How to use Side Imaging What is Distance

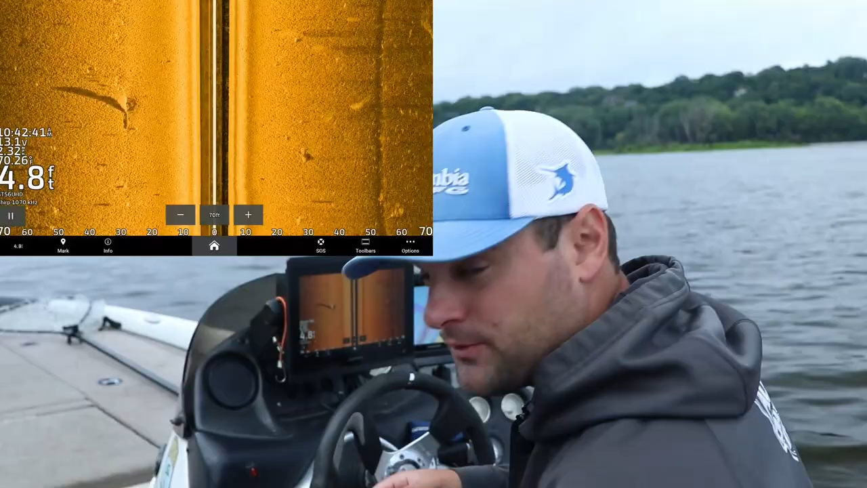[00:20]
first let's talk about what side imaging is side imaging basically takes your down imaging
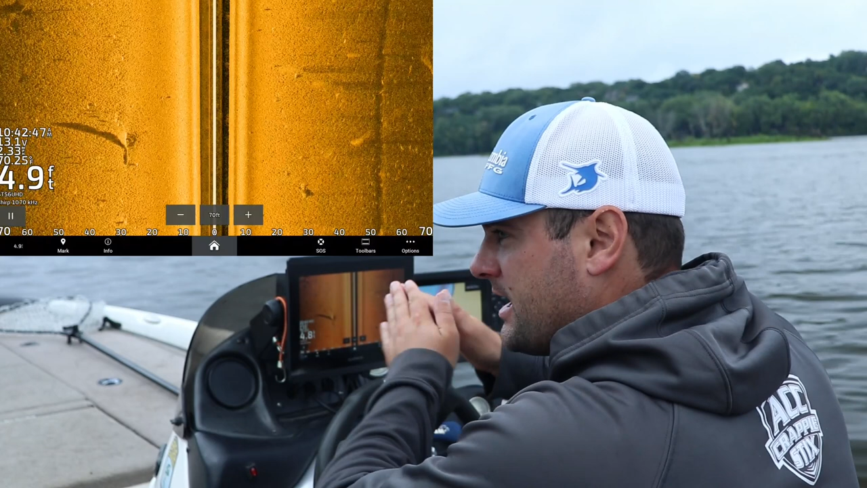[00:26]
and then also has a layer of left and right of your boat so this middle part we're in pretty shallow water right now so it's a little bit tricky to pick out but this black part between the main line running through the main part of the screen here and hard gold part of the screen that is actually directly below my boat it's pretty small because we're only about five feet of water right now and then everything left and right of that is actually the lake bottom or the river bottom
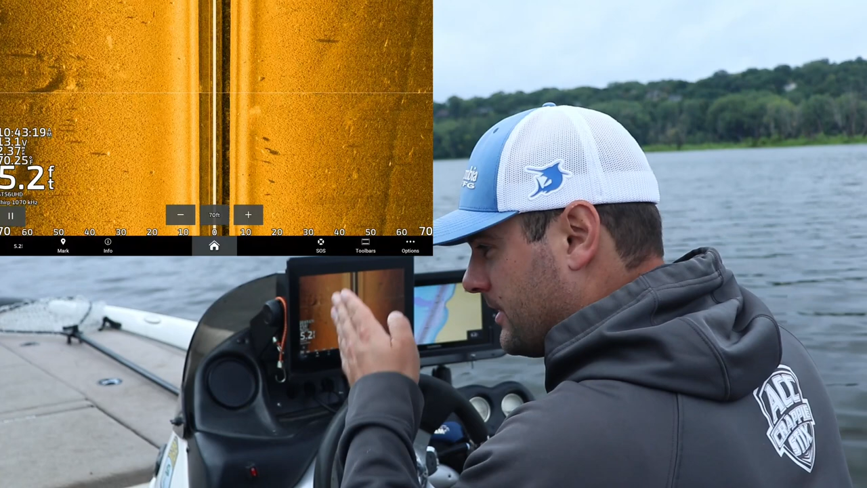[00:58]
On screen: depth 5.2 ft
that we're on right now from directly below the boat so basically your sonar your transducer sends down a beam which reads directly below your boat that reads the water column and then it sweeps left and sweeps right to give you a picture of the lake bottom or the river bottom whenever you're trying to calculate how far away an object is from you
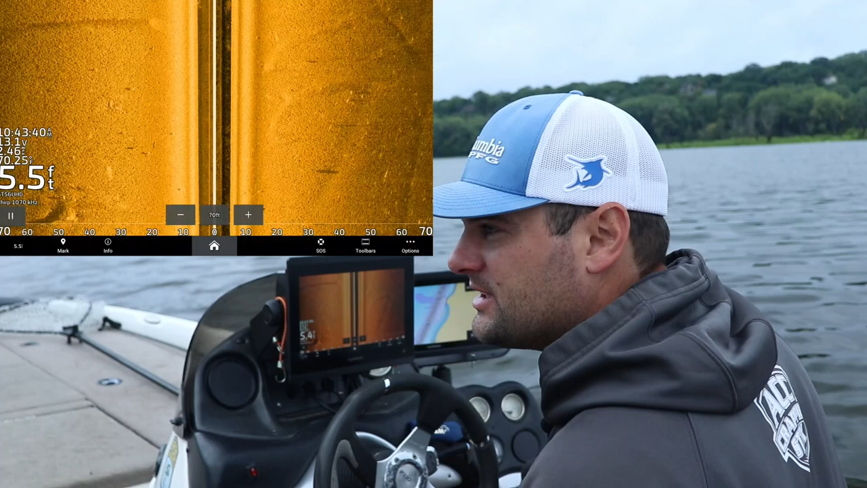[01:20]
the best guess you have to subtract what
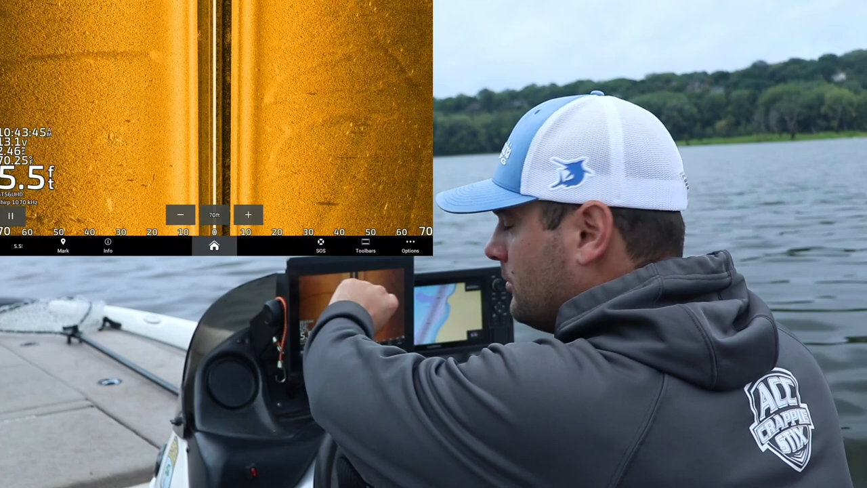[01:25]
On screen: depth 5.5 ft
that black part in the middle is so your boat is actually at the very top center of the screen that is where my transducer is in real time everything going from the top of the screen to the bottom of the screen is historical data so to find the distance of let's say this log right here let's even zoom in this log right here find that distance away you're going to take it looks like like now a lot of these units actually have grid markers so 25.2 feet now that is 25.2
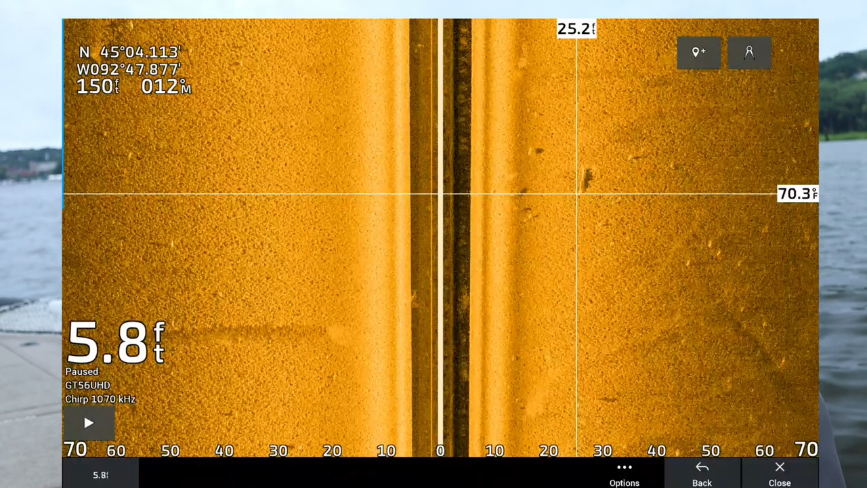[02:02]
On screen: depth 5.8 ft
feet from the center line of my transducer but I got to subtract that 5.8 foot from straight below the boat so reality it's it's like 20 feet away from the boat that little log 25 minus 5
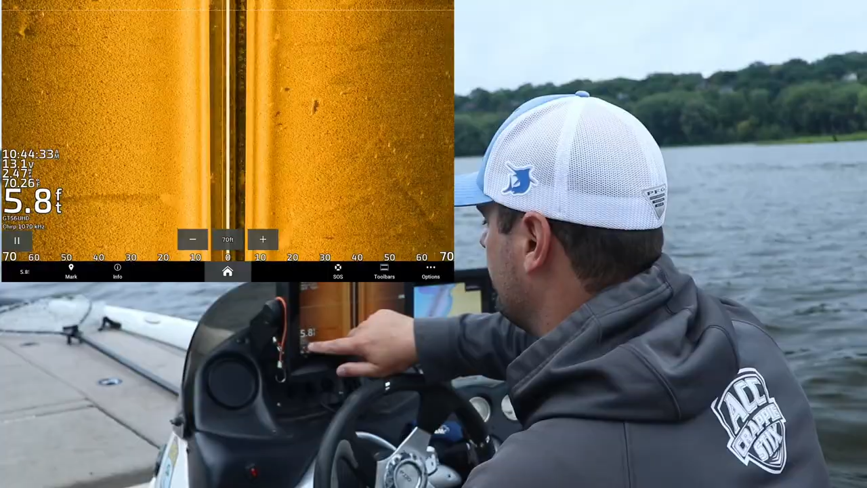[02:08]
On screen: depth 5.8 ft
so there is one more question when it comes to distance of how far behind something is and the
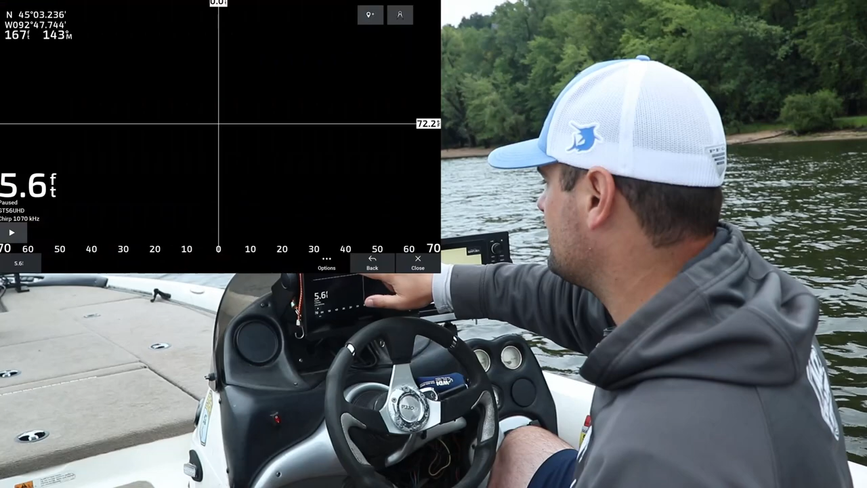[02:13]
On screen: depth 5.6 ft
trick the tricky part about that is at certain points your boat might be going two miles an hour your boat might be going five miles an hour and for the system to actually calculate like it's telling me this is oh there's usually a yeah so it's telling me the top left corner it says 222 feet how accurate that is I'm not really sure typically what I would do is I throw a waypoint down if I was fishing something I'd circle back over
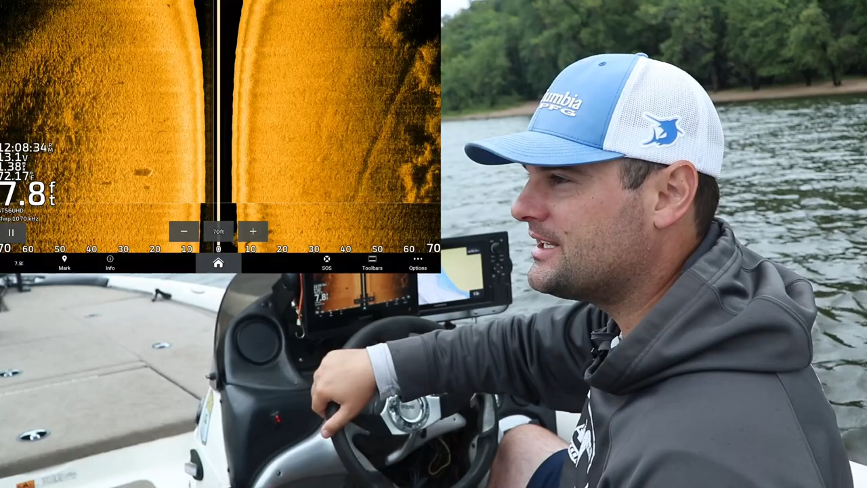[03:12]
On screen: depth 7.8 ft
again and then set a waypoint or throw a buoy marker out to catch the fish we're gonna get a little bit deeper water here and hopefully find some schools of bait fish hopefully some crappie but most likely a lot of junk fish some walleye gonna
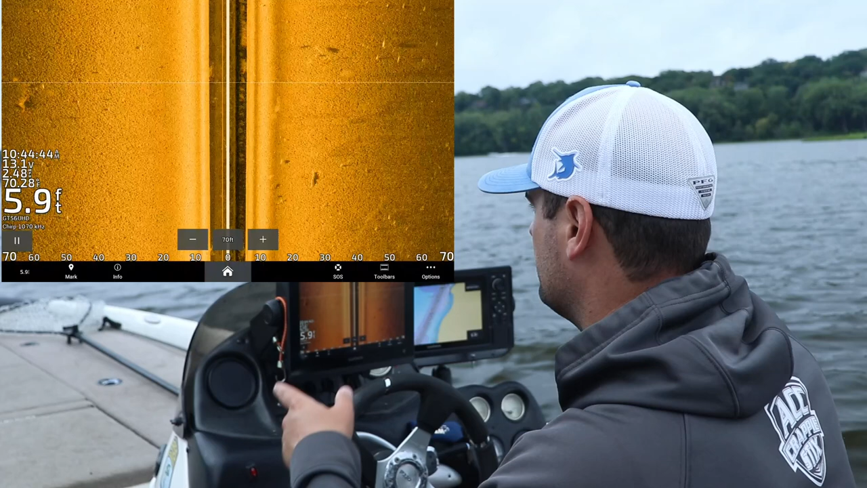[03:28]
On screen: depth 5.9 ft
go fish a bridge but you can see there are a bunch of junk fish typically this part of the river has got a ton of carp and sheep head in it so there could be walleye up shallow right here typically the crappie are gonna be on the docks in this part of the river but
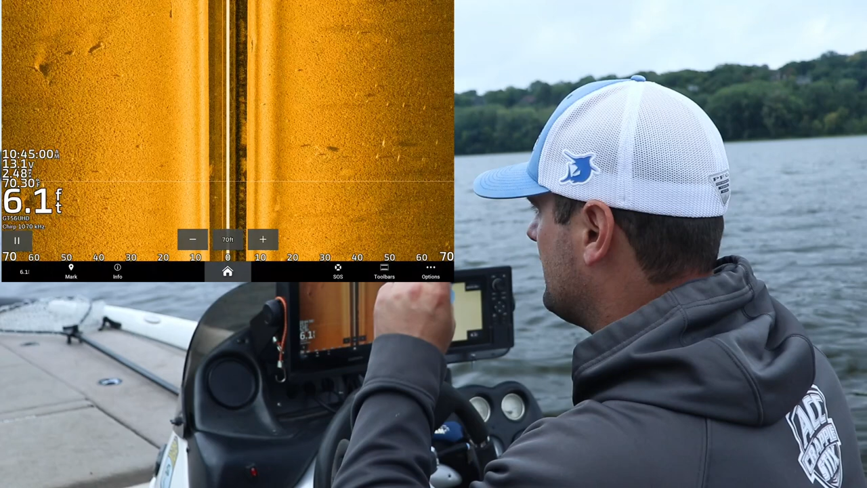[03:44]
On screen: depth 6.1 ft
I'm hoping by the bridge we'll find some schools stacked up so let's take this little there we go see that log it's a very itty bitty log right there if I'm lining up my numbers on the bottom of my screen
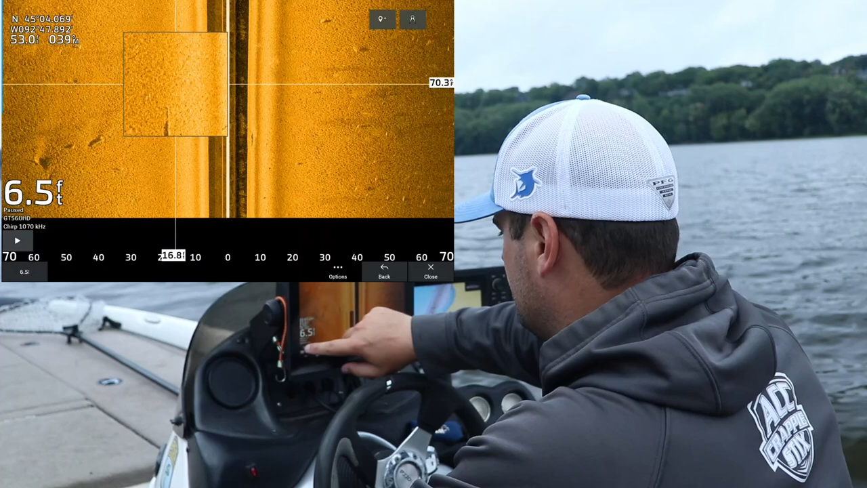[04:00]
On screen: depth 6.5 ft
now some of you might have numbers on the top of your screen but if I'm lining them up I'm getting roughly 18 feet away from my transducer but I still have to subtract out the total depth so
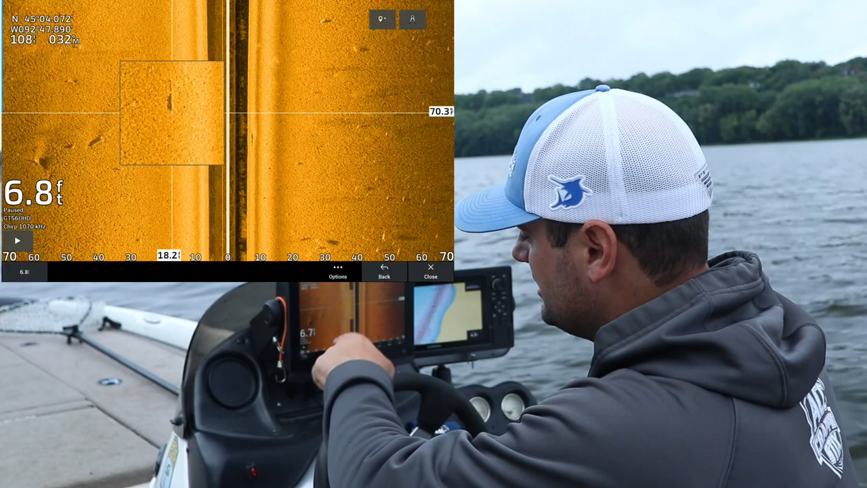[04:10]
On screen: depth 6.8 ft
in reality that's only about 12 feet to the left of my transducer now if that image showed up directly on the top see that log right here showed up directly
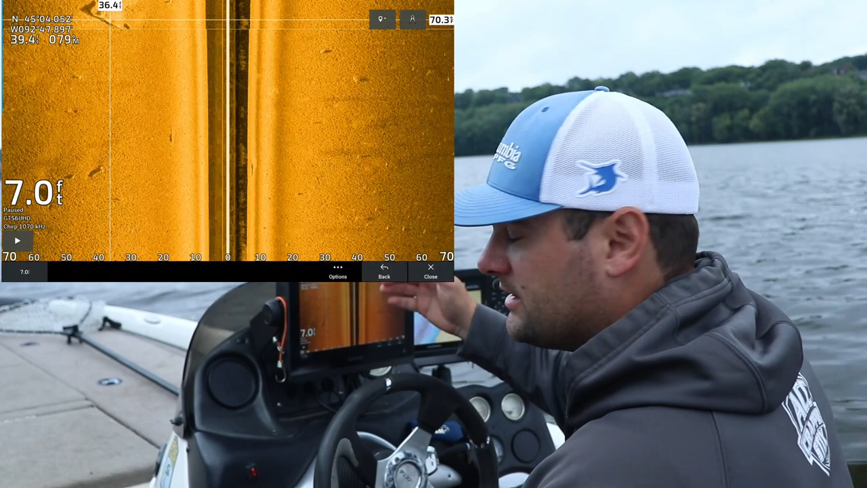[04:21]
On screen: depth 7.0 ft
to the left of the top of the screen that image is now directly in line with my transducer as it goes backwards or down towards the bottom of the screen that image is
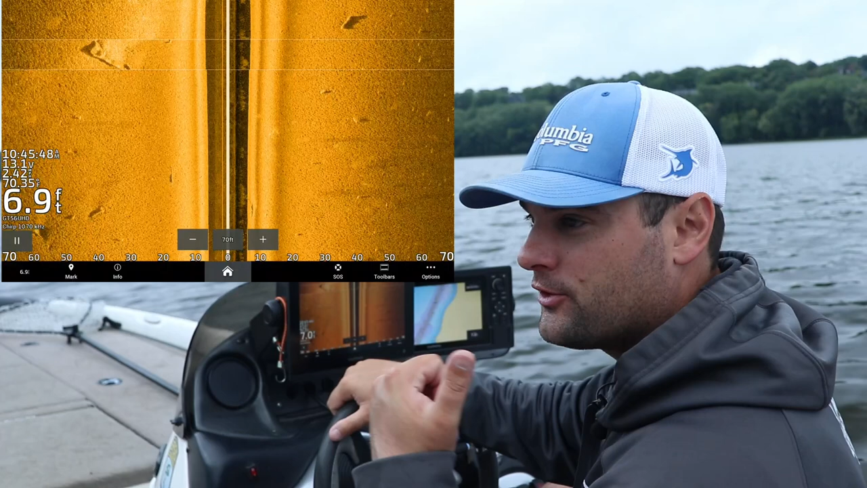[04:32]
On screen: depth 6.9 ft
further behind my boat another question I get is once you drive over them how do you find them again typically you have throw down a waypoint and usually you're trying to drive over them three or four times hopefully you don't have
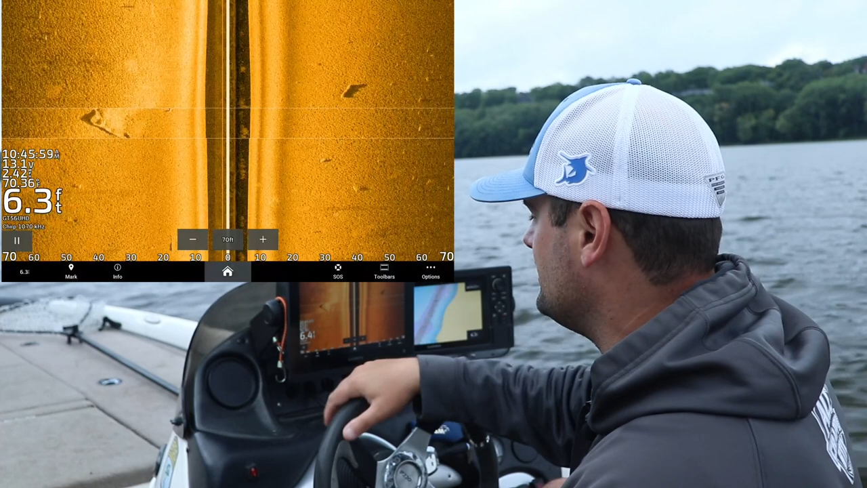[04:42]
On screen: depth 6.3 ft
to do that like if you've got a tree or a lay down or a brush pile using not just side imaging but your down imaging or 2d sonar and then either throw a waypoint down spot lock or you throw a marker buoy down and you can fish that marker buoy the top center